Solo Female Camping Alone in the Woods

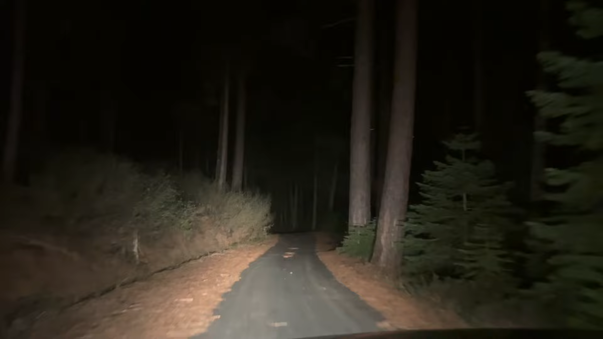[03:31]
And I kind of wish I got here earlier. It's always freaky when you pull in at night to sleep somewhere. I just got to my camp spot.